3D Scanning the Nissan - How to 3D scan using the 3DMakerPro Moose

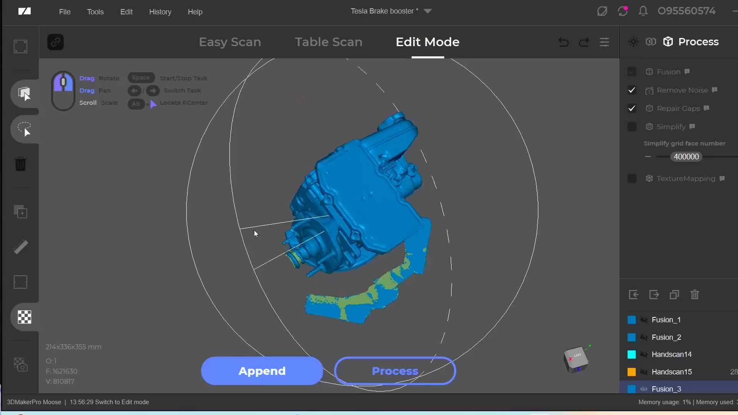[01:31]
So the AI eliminates flawed or misaligned point cloud data while retaining accurate points.
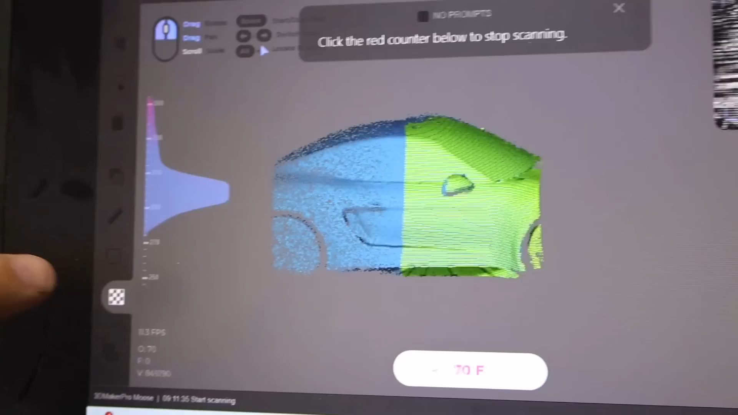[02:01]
It also has kind of a curve of all the points on the left side. And it'll tell you if things are too close or too far away.
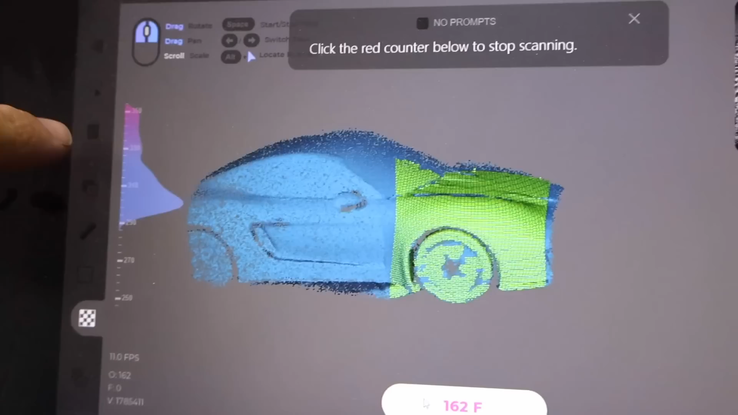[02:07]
So you can adjust the scanner to get a good scan. Once you stop the scan, it will process the data automatically.
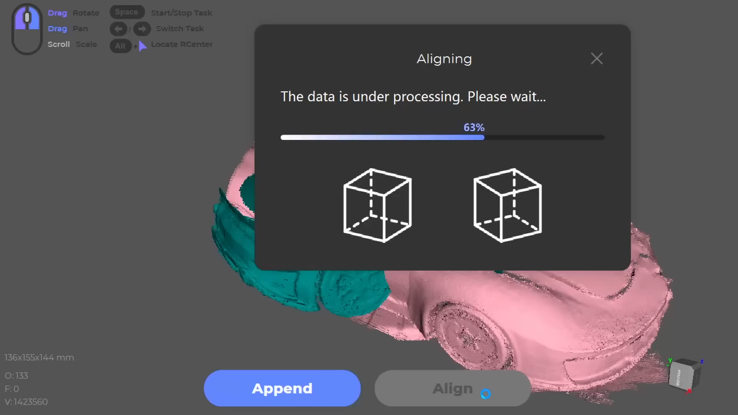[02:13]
You can try to auto align the parts. Sometimes this works and sometimes it doesn't.
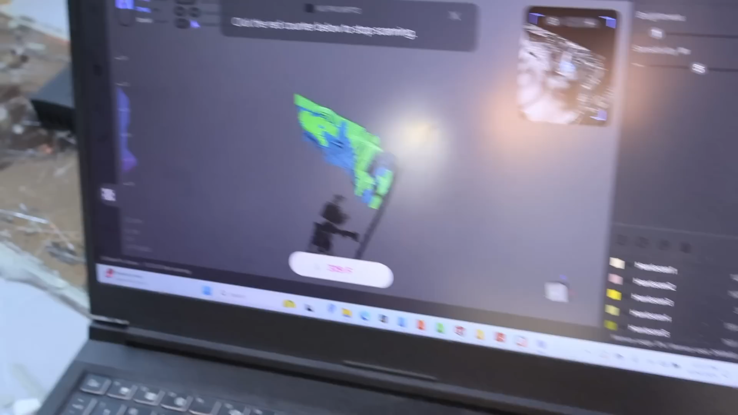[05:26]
All right, I just got done scanning. This is the Tesla brake booster, the iBooster.
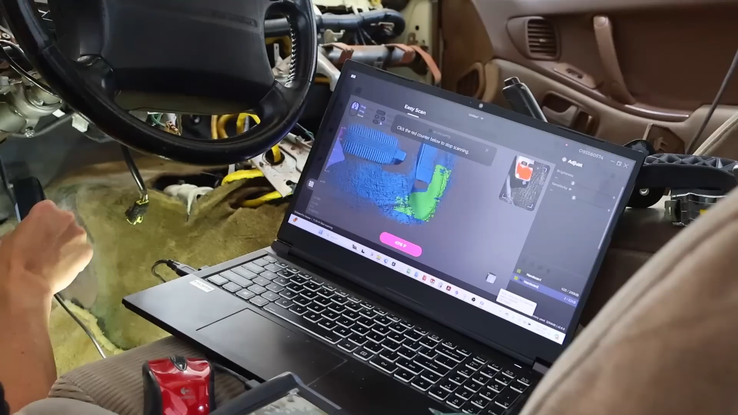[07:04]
Okay. So this is what we got from the scan. That looks pretty good.
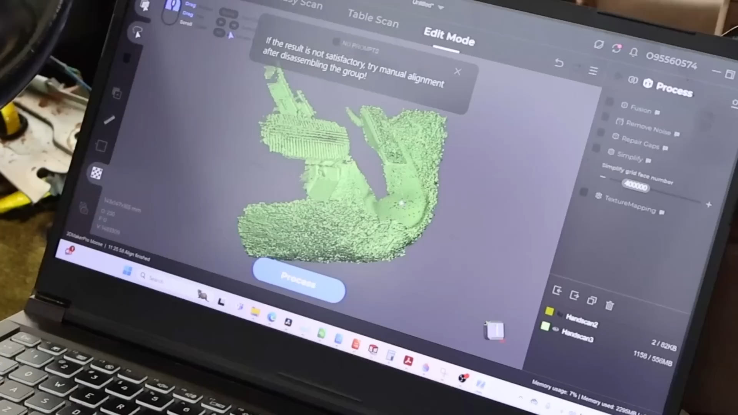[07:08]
You can see like this is the side that's kind of we'll call it more leather. This is the carpet. You've got your two pedals.
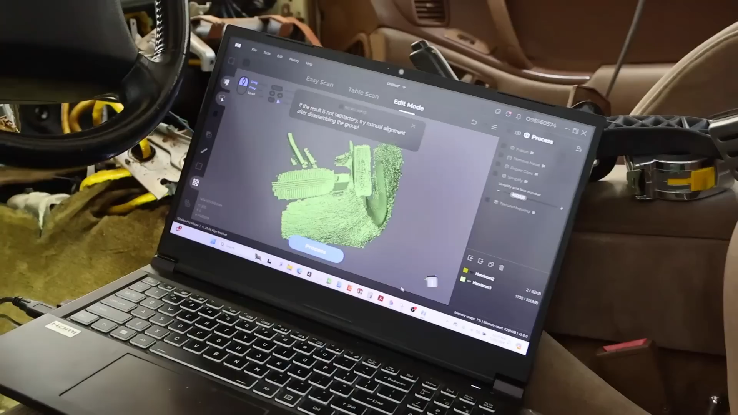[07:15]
So that looks pretty good. We can look at the scans in the JM studio software. And you can see we got pretty good resolution. From there, we're able to export it into CAD.
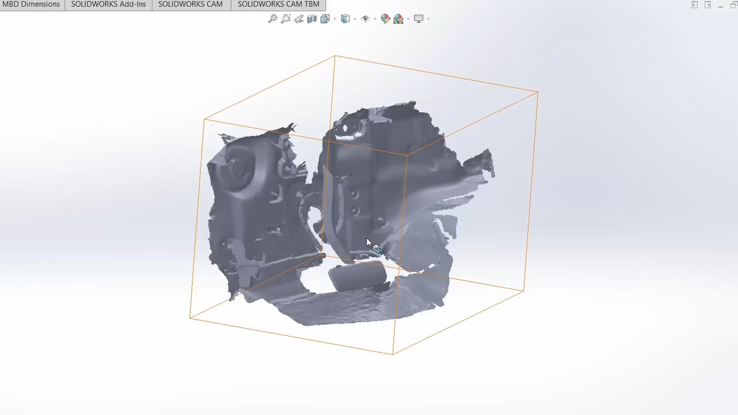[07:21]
That'll allow us to make some new brackets for the new pedals and get the exact placements that we want.
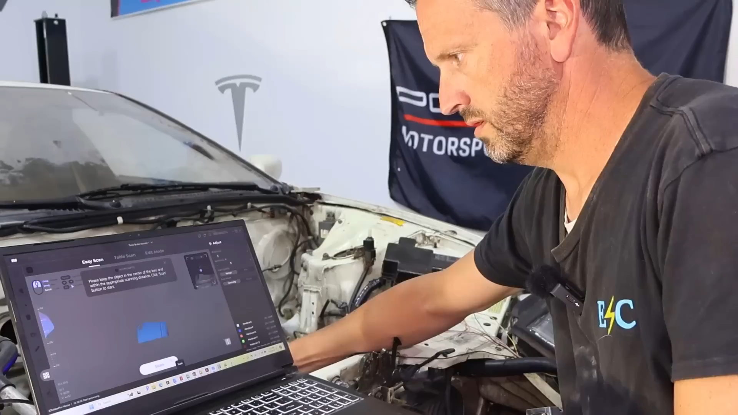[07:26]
Next is scanning the engine bay. On this side of the firewall, we need to put in the brake booster.
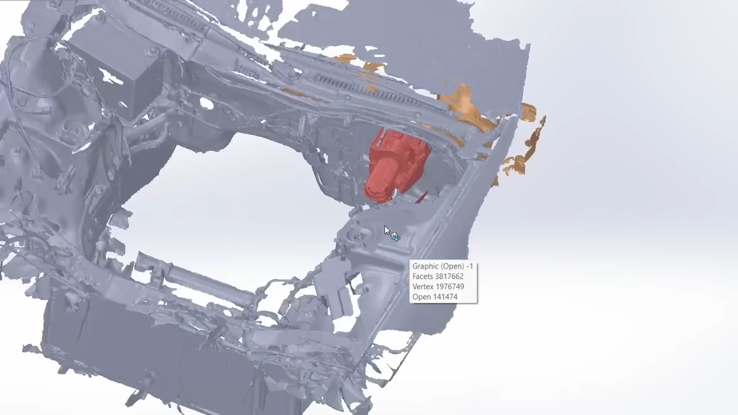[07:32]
So we need a good scan of the engine bay to make sure it can fit. And as you can see, we got a very good scan.
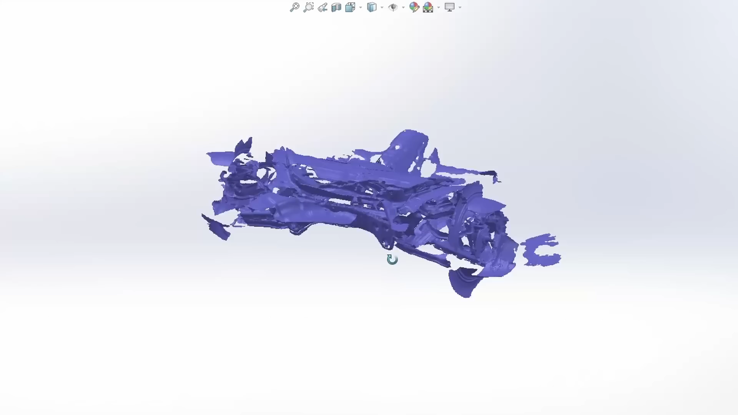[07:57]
You can see from the scan that we were able to export into CAD, that we got some pretty good resolution.
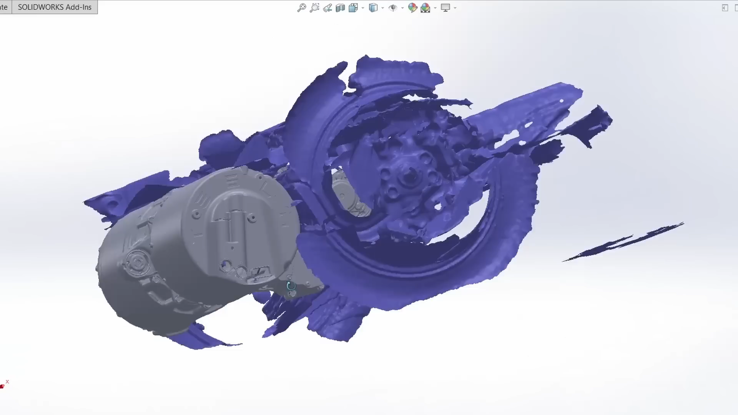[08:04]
Here you can see the Tesla motor and that it will likely not fit in the subframe. So I got to do some modifications. That's why the 3D scanner is such a good step in my workflow.
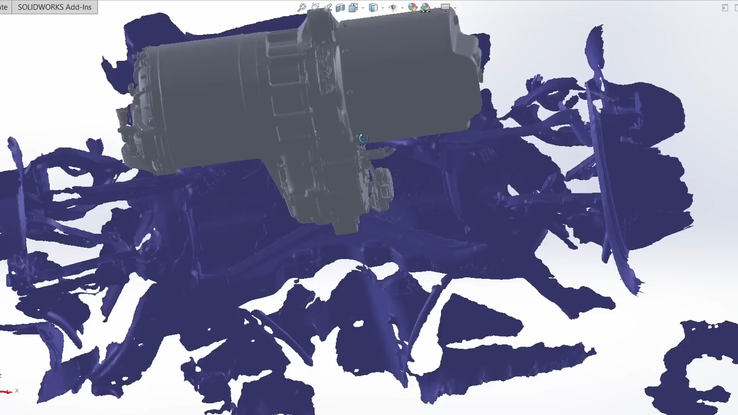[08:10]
If you're like me and want to improve your workflow, use 3D scanning. If you're interested in a product like this, I'll leave a link in the video description below.